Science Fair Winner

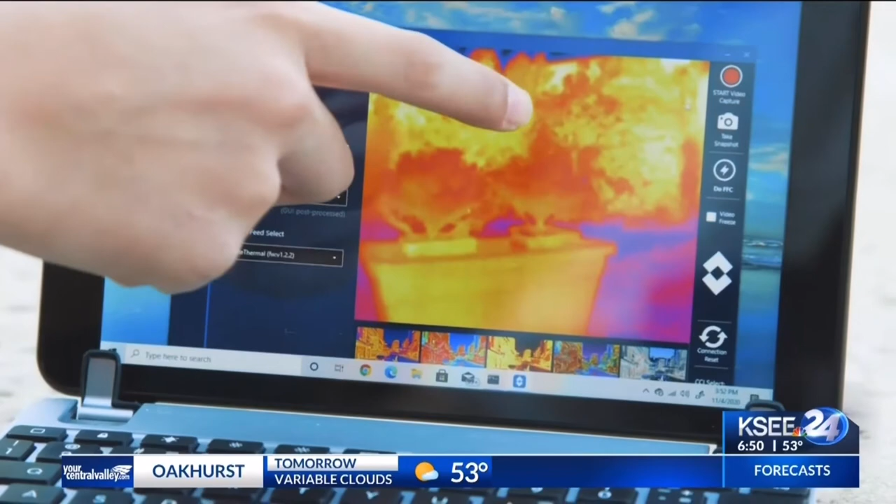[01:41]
infrared pictures that allow it to see the canopy temperature, and this is a direct indicator of the plant's drought stress or its health.